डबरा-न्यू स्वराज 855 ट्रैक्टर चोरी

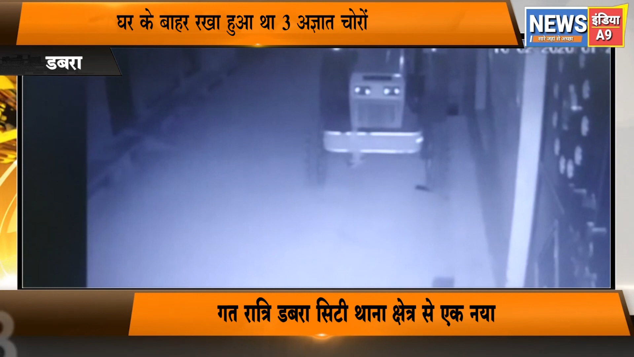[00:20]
जो कि 9 से 10 फरिवरी की दर्मियानी रात लगभग एक बजे चुरी हो गया,